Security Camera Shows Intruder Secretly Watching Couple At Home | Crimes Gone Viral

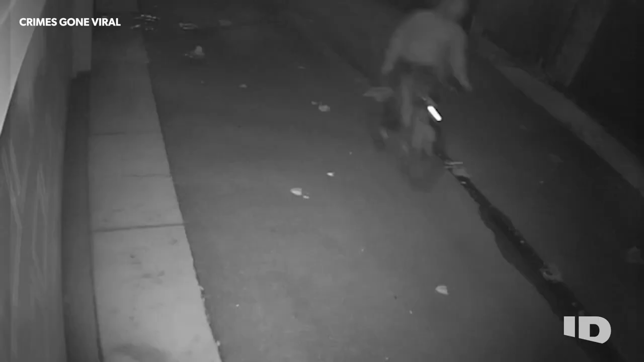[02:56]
People were posting images of a man on a bike taken from people's security cameras on the outside of their garages and the alleys.